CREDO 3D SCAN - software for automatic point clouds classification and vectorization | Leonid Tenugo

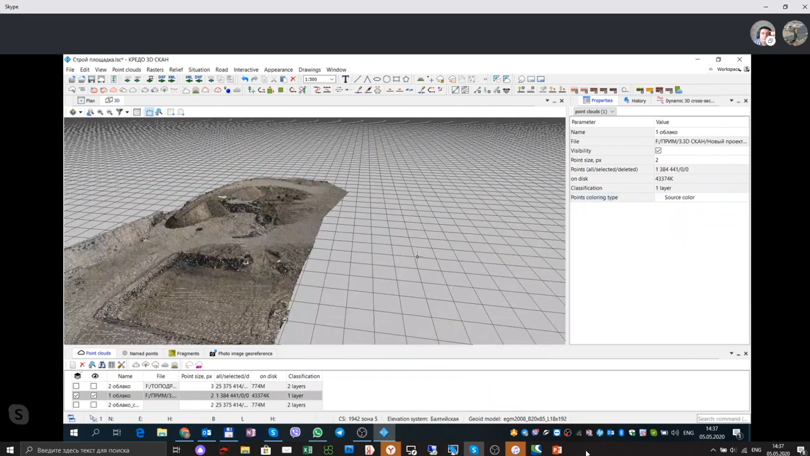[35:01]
And now we have a lot of examples how to process point cloud.
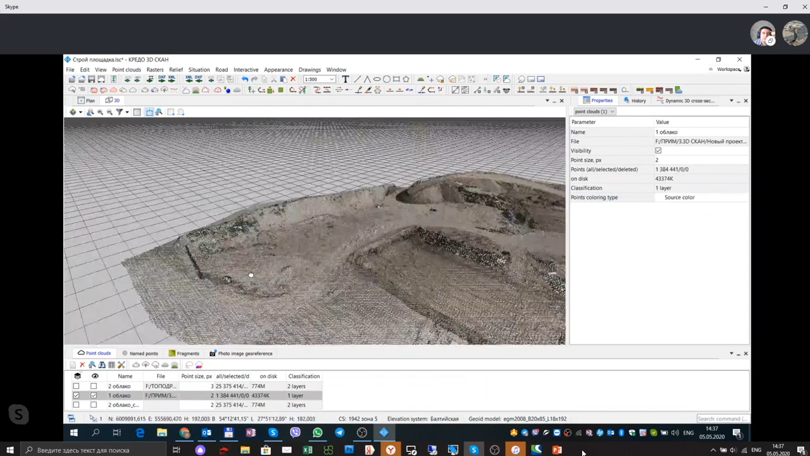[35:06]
And now, but right now I would like to show how to create this point cloud and how to create